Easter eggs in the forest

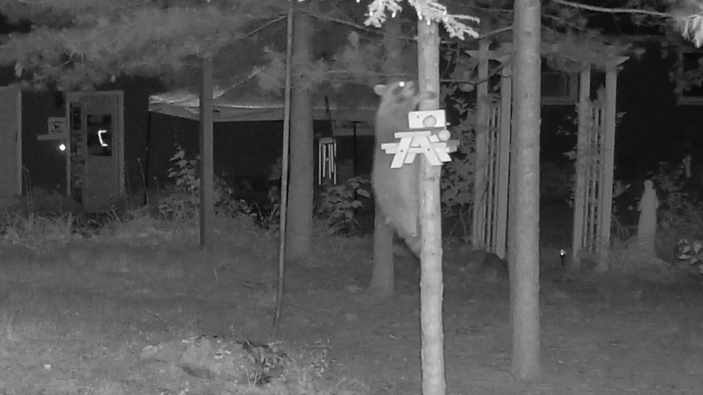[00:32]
During the night, this healthy raccoon climbs the tree to check out this new possible treasure in the forest.
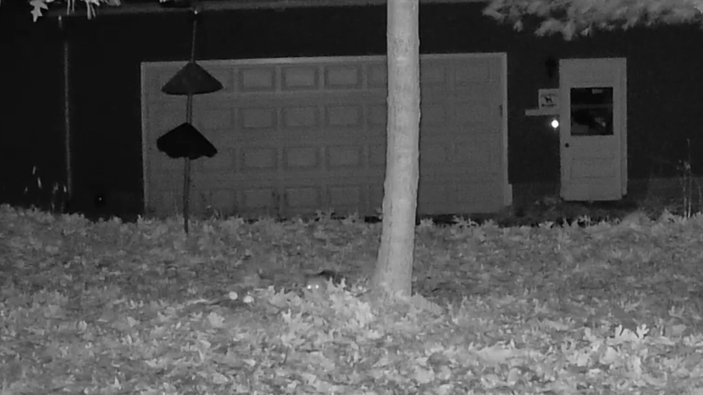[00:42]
Down below, this opossum plods along until he stumbles across the eggs. Later, we see this elegant skunk sniffing and looking
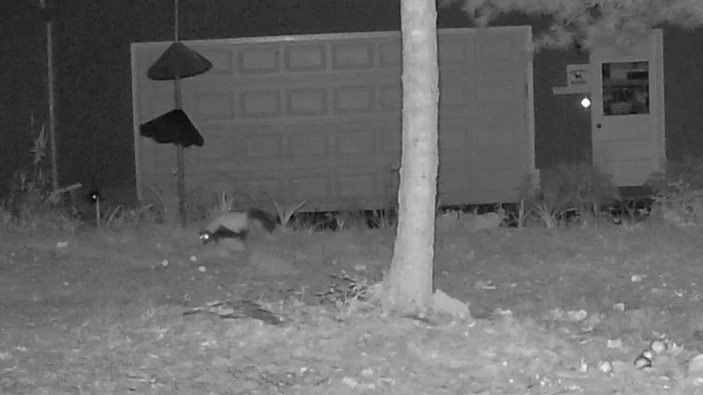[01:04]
for some of the hidden Easter eggs.
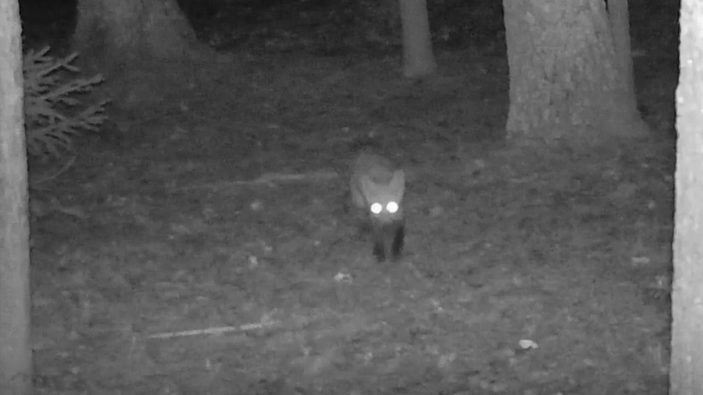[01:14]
In another part of the forest, a red fox snatches up an egg, and he moves it where he can more closely examine it.
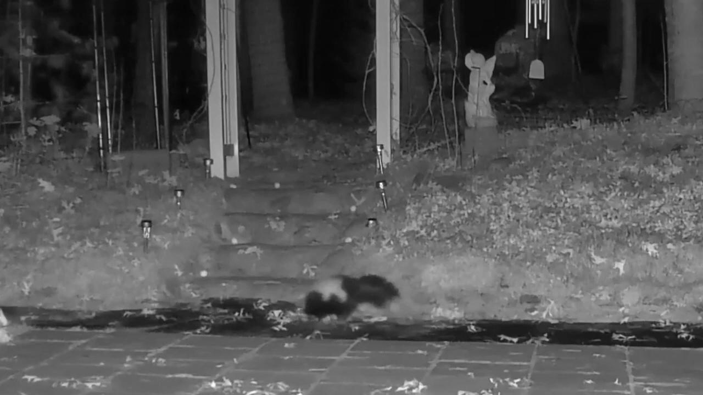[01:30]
There seems to be some confusion regarding the egg roll contest. Skunk has arrived, but he seems to be having difficulty locating and deciding which egg to roll.
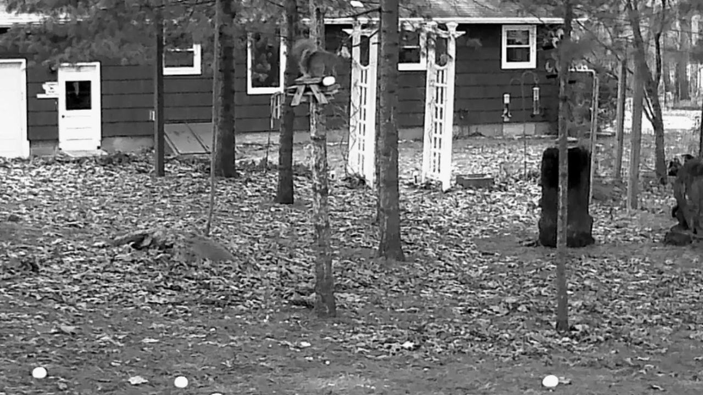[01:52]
Squirrel, on the other hand, loses his attention quickly. After giving his egg a push, away he goes.
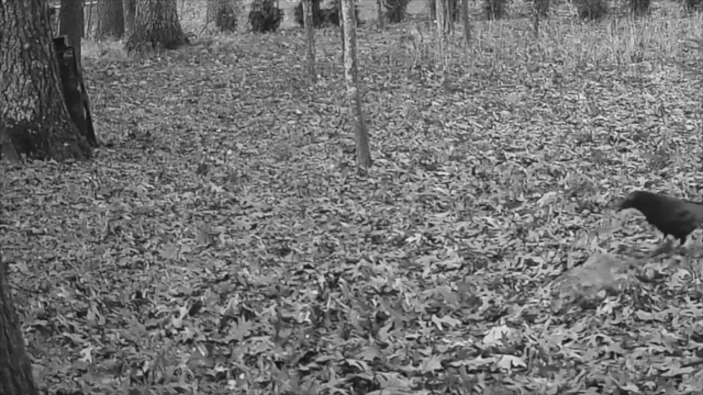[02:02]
So, crow manages to roll and control his egg, even when it gets buried under leaves.
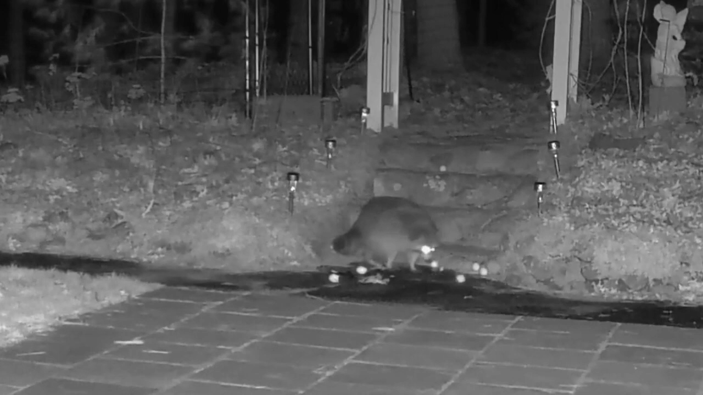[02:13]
The coon does a nice egg roll, but then he decides, oh what the heck, and he just eats the egg. And then there are the late comers, who blame each other for their tardiness. And some, like this red fox,
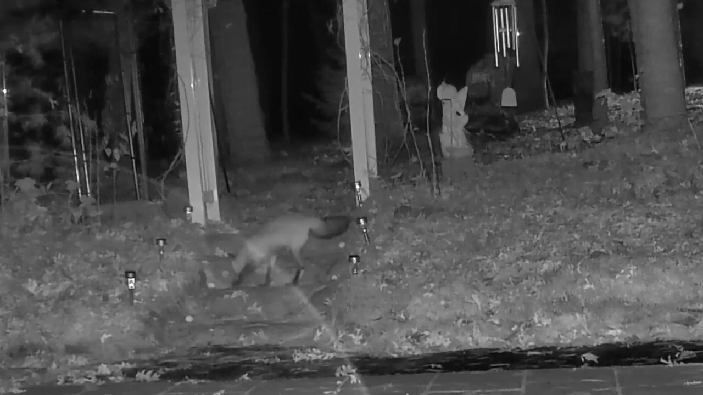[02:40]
just grab some of the goodies and off they go.